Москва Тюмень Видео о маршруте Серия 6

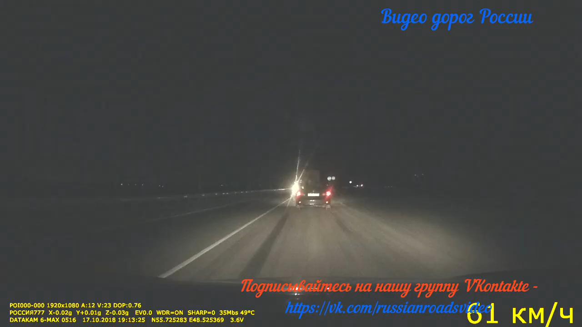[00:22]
Стоит ли дальше в следующих сериях при движении, например, в сумрачное или темное время, проводить такую корректировку. Подъезжаем к Казани, но осталось совсем немного времени. Трасса М7. Впереди
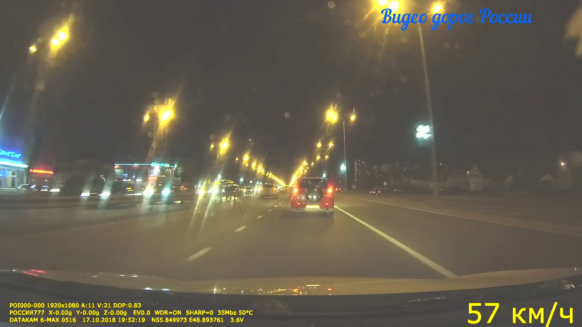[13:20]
Следующая серия начнется движение по Казани с места ночевки. Светлое время. Парная камера. Контроль средней скорости. Ограничение 60. Посмотрите на город. Светлое время.